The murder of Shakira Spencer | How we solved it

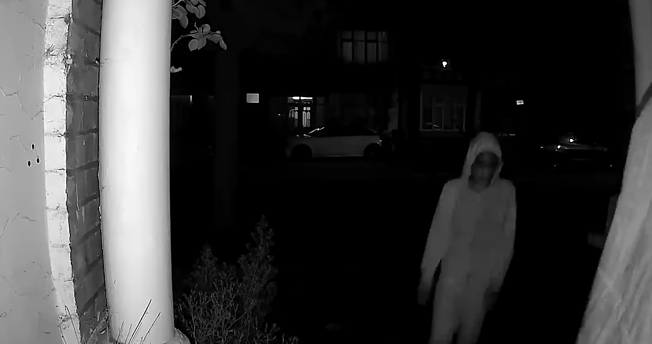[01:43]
The suspects could be seen coming and going from Ashana's house, along with a clearly injured Shakira. Shakira's bank cards were also being used.